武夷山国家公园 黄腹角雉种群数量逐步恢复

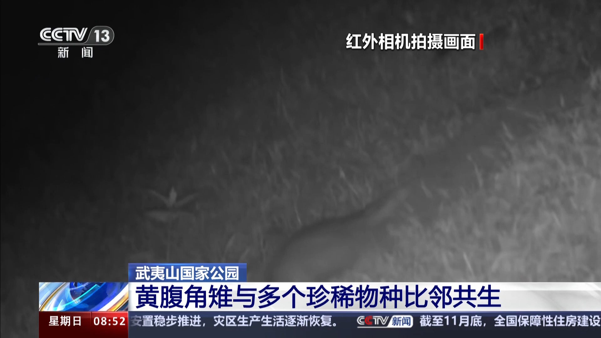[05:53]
还保持着原始活力甚至还在向全新的领域不断探索在最新的红外相机的监测视频中穿山甲的身影意外出现在位于海拔1400米点位的一台红外相机里这个穿山甲也很有意义为什么这么说能在1400米海拔能
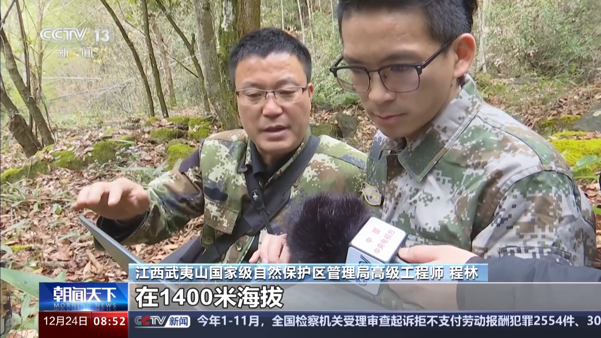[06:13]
拍到穿山甲的身影那是不简单的因为我们以前的文献记载和调查的监测的数据上体现在就是在800米左右的海拔活动
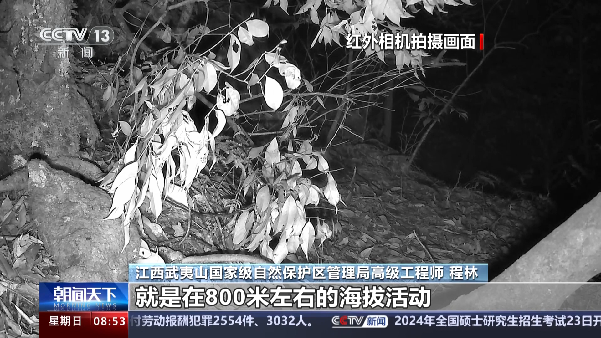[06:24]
同为国家一级重点保护野生动物天生胆小警觉的黑脊在无人干扰的专属空间中与黄富角质比
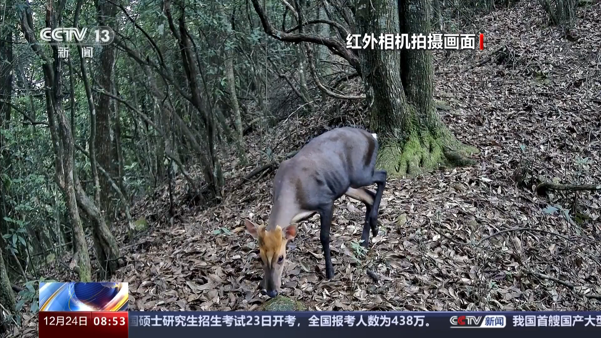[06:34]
邻而居悠显自在珍禽益兽常常在同一个点位的红外相机中不期而遇对7G的水源地要
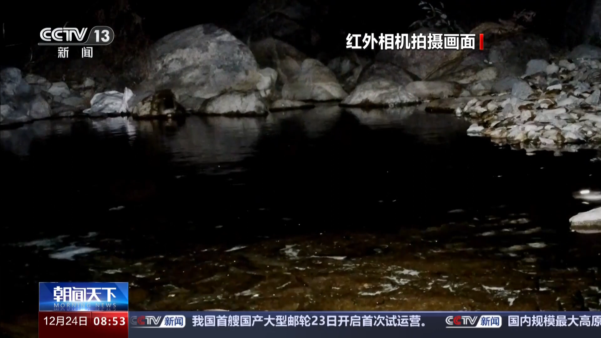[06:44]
求苛刻天生便是水质指示标的欧亚水塔让
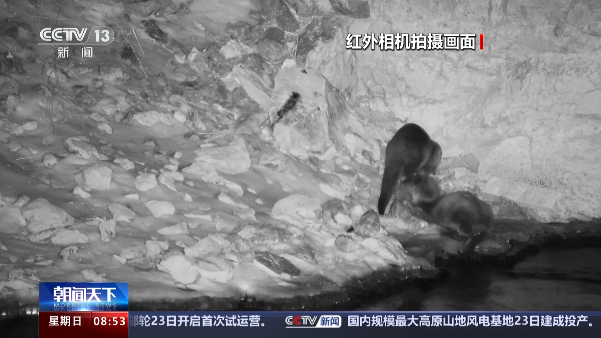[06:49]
武夷山水资源保护的成效拙然可见我们选择现在所处的